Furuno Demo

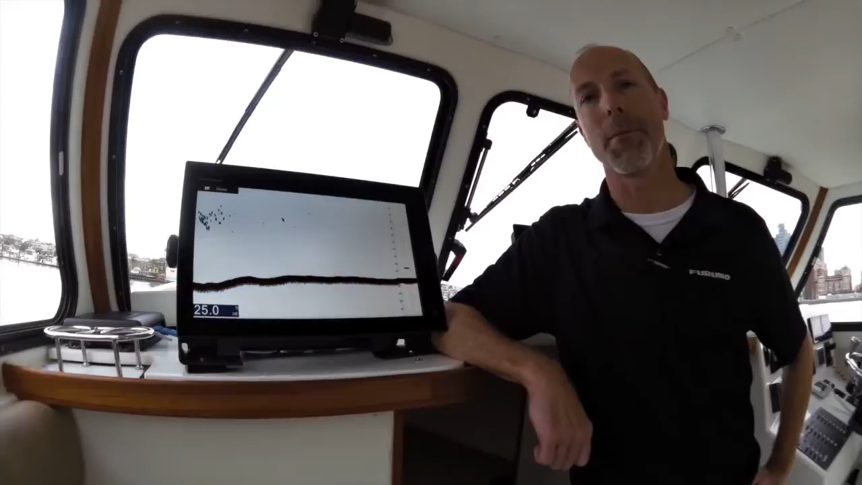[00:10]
Good morning, my name is Tim Moore with Veruno USA and we're here in Baltimore's Inner Harbor demoing Veruno's new TZ2 L15F. When you first get the TZ2 from your dealer, one of the two features we'd like to show you how to use is both bottom discrimination and resbues. The way to do that is go to any sounder screen, tap on the screen,
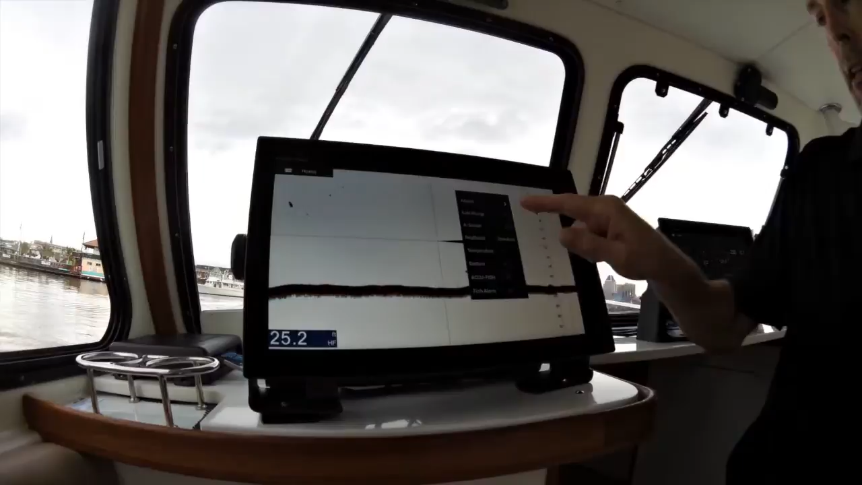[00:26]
and you'll see we have a resbue setting which we will change from standard to enhanced.
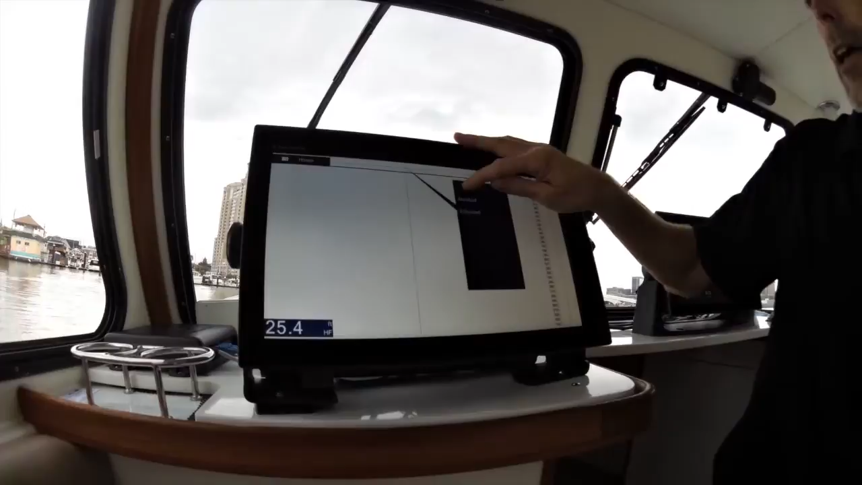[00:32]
And while we're also at this screen, we also want to turn on bottom discrimination. Resbues is a feature found only in Veruno products that allows you to get chirp-like returns through a standard tone-fall sounder. Bottom discrimination actually allows you to see the bottom type you're currently over and we find bottom discrimination to be very useful for people who like to fish and are fishing for certain species of fish looking for a certain bottom type. As you see, the bottom discrimination is going to start building along the bottom and if we tap it we can see right now that we're over 73% sand bottom and we find these features to be very handy in fishing.